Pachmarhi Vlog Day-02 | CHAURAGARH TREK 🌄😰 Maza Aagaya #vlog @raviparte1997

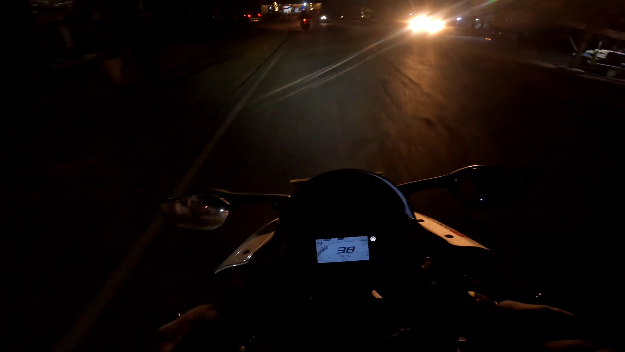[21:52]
तो गाइस आ चुके हैं हम मेन रोड पर, और फुटेज बहुत प्यारी दिख रही होगी गाइस आप लोगों को।